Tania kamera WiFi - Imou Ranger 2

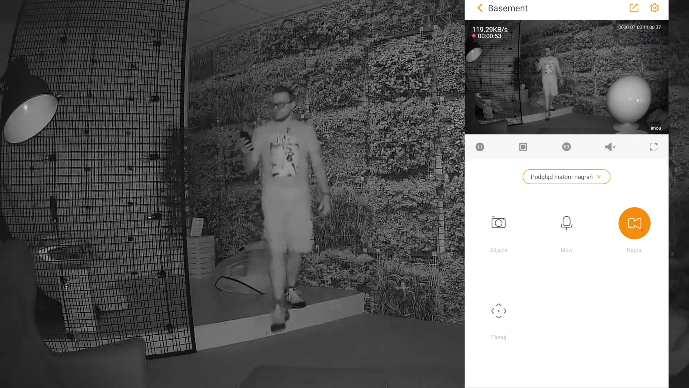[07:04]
Jakość obrazu w nocy jest zupełnie wystarczająca, a diody podczerwone efektywnie doświetlają nawet na odległość około 10 metrów.
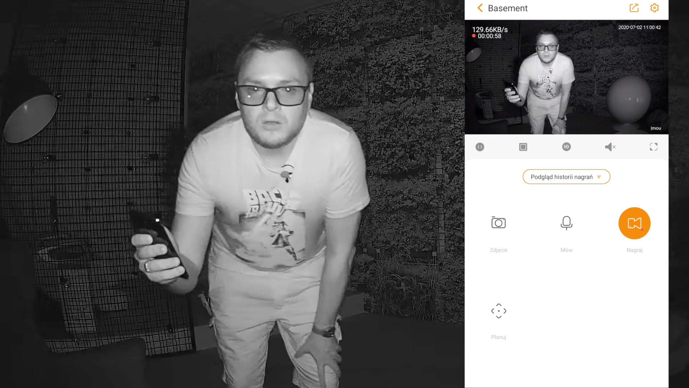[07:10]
Widać twarz i postać osoby, co z pewnością może ułatwić identyfikację ewentualnego włamywacza lub innej niepożądanej osoby. W dzień jakość obrazu jest oczywiście jeszcze lepsza.